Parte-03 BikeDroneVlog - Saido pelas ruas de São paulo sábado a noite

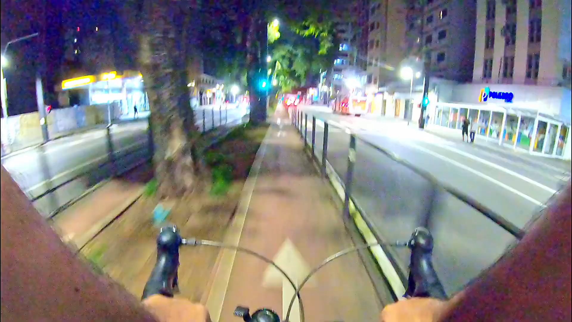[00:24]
Muito bem, a GoPro, o vídeo noturno dela é uma bosta, né, muito ruim. Mas, sei lá, tá bom, tá ruim, mas tá bom.